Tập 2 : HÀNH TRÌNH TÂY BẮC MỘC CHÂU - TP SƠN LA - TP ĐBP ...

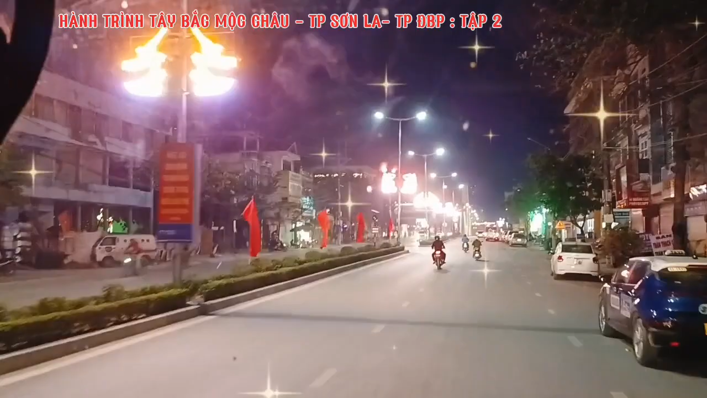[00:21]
Ảnh đẹp đấy nhưng mà nó chụp lỗi, anh phải sửa. Đoàn đi trải nghiệm thành phố Điện Biên Phủ về đêm. Đẹp xấu là cứ cho là xinh rồi.
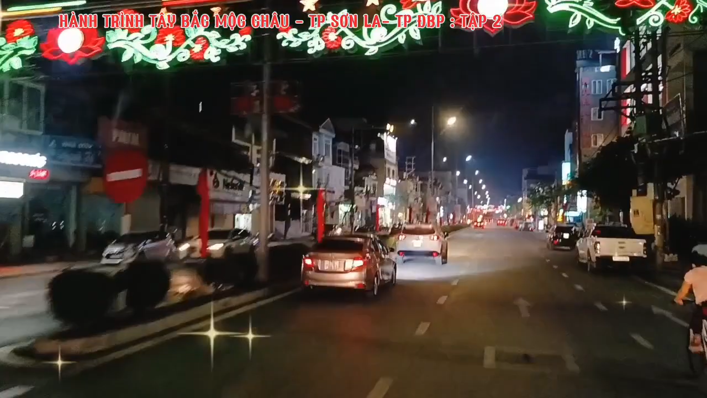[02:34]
Đây là thành phố Điện Biên về đêm. Làm gì đã duyệt binh?
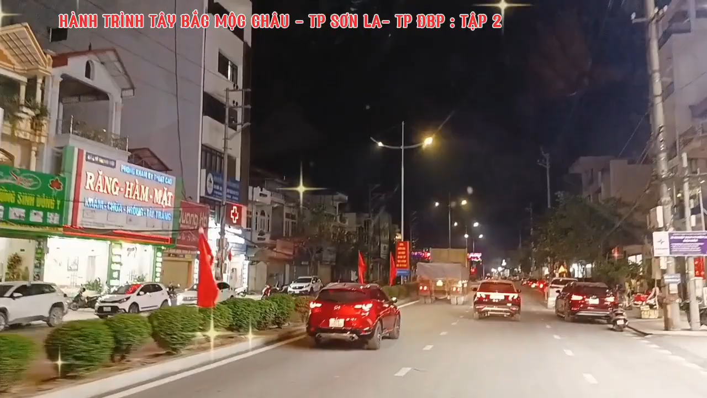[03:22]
Ừ. Đó là 75 đấy à? Ừ. Đại lộ nó mới mở đấy. Rồi. Cơm trưa đấy, đấy là đường 75. Cái mặt đường của nó 60 mét đấy. Ôi, mua cháo chưa đây, mua cháo này. Mua rồi.